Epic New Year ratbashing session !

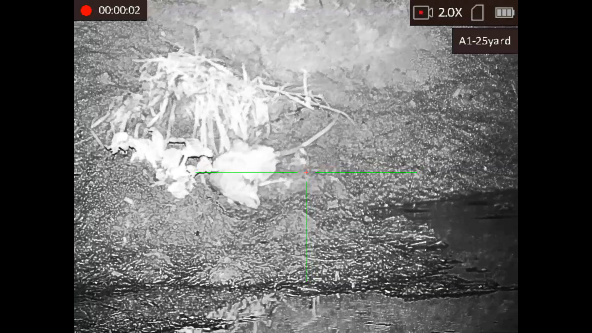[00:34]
wallop i didn't like that at all i'm going to hide in here
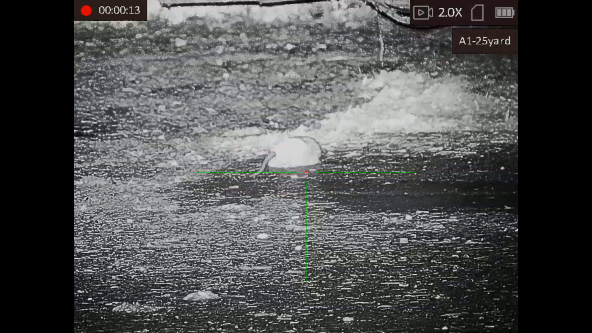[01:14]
amphibious landing attempt oh artillery strike
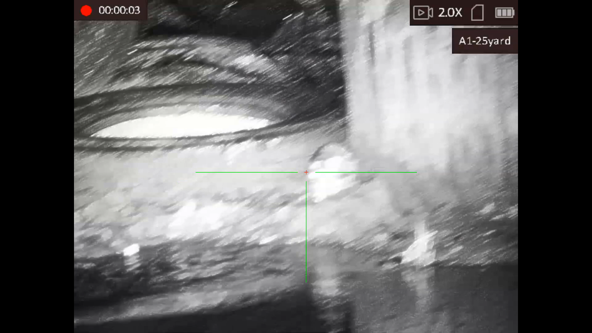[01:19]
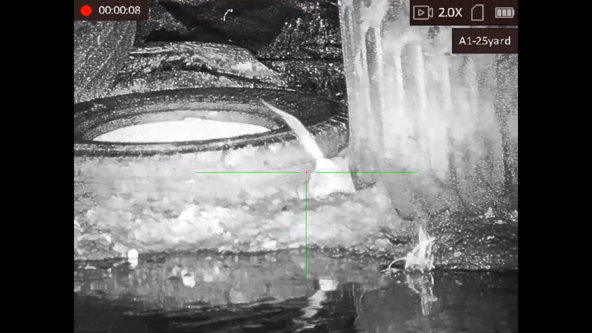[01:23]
there you go mate finished it off nicely
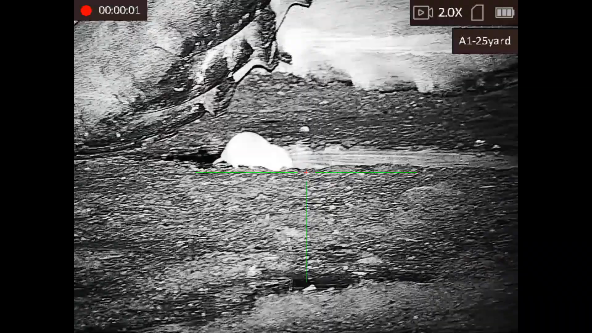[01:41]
this trailer seemed quite busy this evening
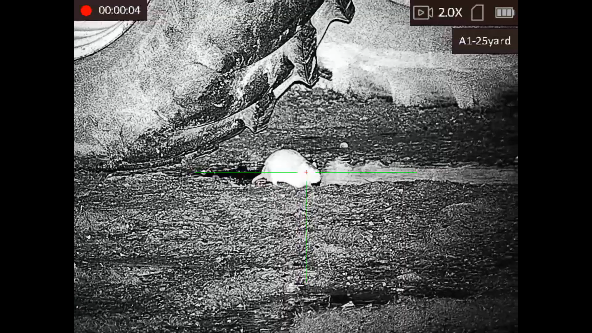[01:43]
wallop see little bugger even twerked at me look
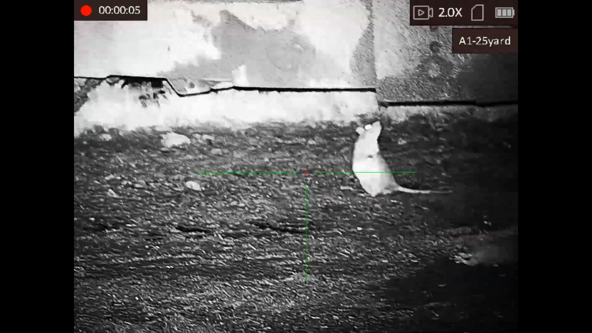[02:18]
i think this one were auditioning for billy smart circus somebody kept blowing kisses at it as well what do you reckon
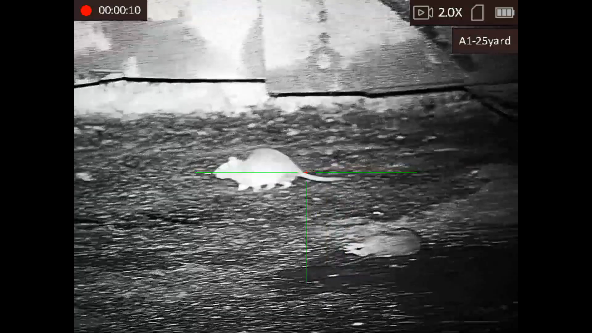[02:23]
he soon got the hang of it though ah hang oh no never mind
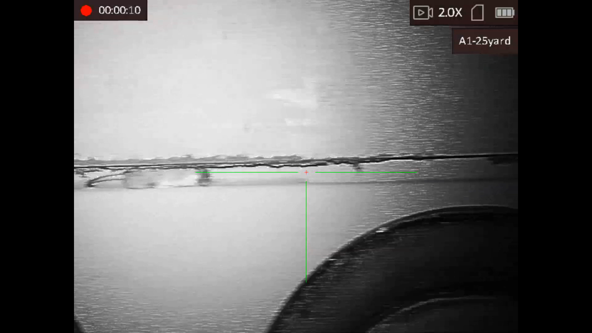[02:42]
yep that'll be me yeah they were all over this trailer tonight i just don't know what were going on
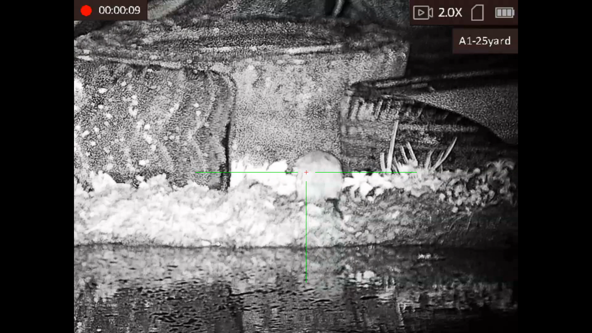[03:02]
i think if i wander around slowly and only show my bum i should be quite safe
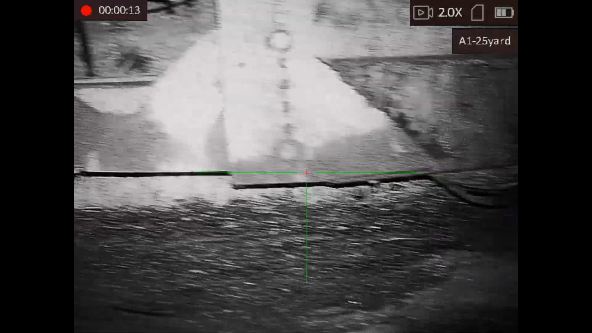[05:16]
there's a little bugger kem back oh dear how sad never mind